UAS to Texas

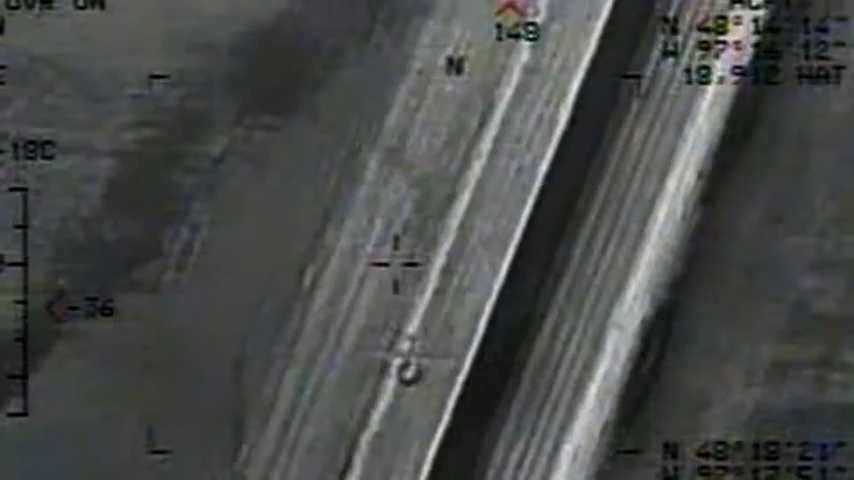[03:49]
The forward-looking infrared systems are especially optimal for that kind of help.
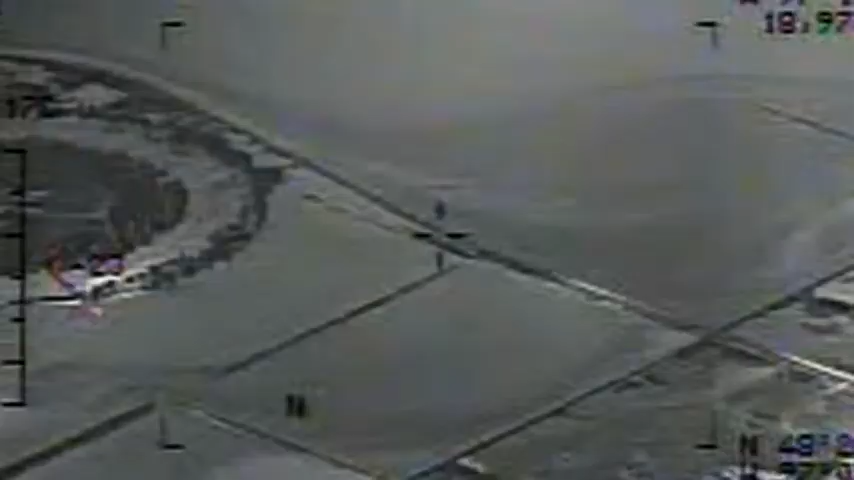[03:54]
And so, three months later, North Dakota got floods that year.
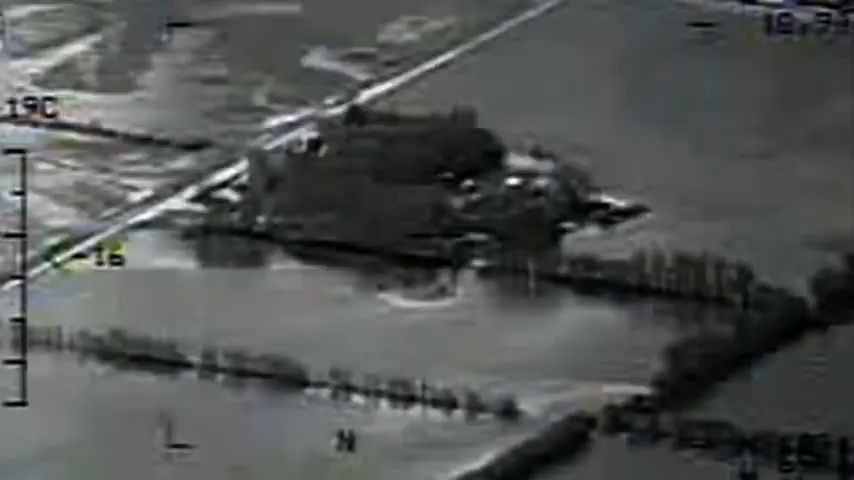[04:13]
We had floods again, and the state of Minnesota asked for the same thing. So not only did we support the state of North Dakota, we flew the floods in Minnesota this year as well.